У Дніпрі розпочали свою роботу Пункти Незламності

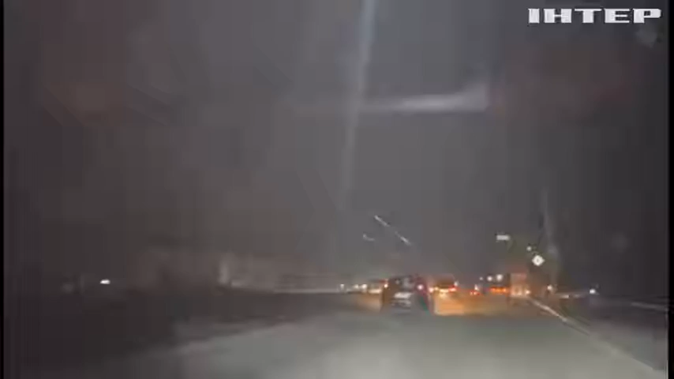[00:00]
Дніпро. На годинок вже майже 6 вечора. Вже більше кількох годин місто без світла. І в пункти незламності вже прийшли перші відвідувачі.